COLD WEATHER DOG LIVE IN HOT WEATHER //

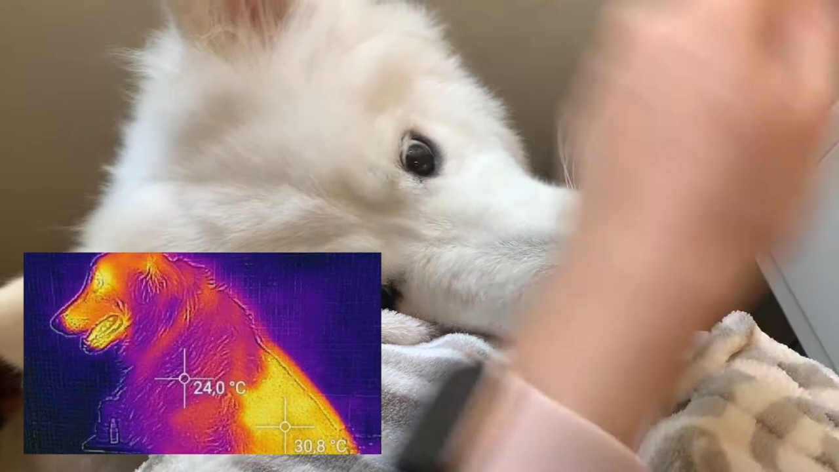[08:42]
you could see that the shaved part is actually at higher temperature compared to the non-shaved portion. So please, you are not helping them when you shave their fur.